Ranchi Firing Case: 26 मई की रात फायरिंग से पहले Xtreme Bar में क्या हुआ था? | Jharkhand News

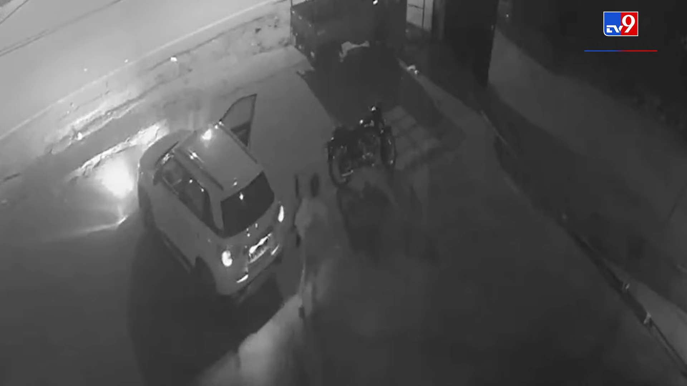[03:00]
इसके बाद वह बाहर भी कई राउंड फाइरिंग करता है राची पुलिस ने इस मामले में मुख्य आर�